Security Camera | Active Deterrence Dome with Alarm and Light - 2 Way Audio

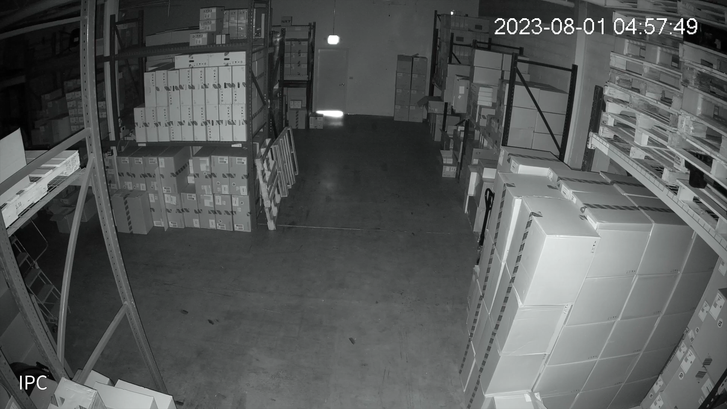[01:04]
This camera is equipped with both traditional infrared night vision and LED spotlight mode for full color at night when needed.